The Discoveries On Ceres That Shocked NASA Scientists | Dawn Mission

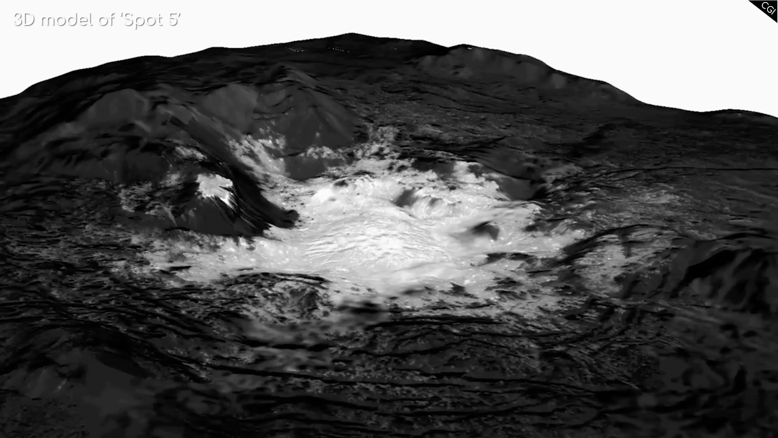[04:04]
You see, these bright spots are what is known as cryovolcanoes.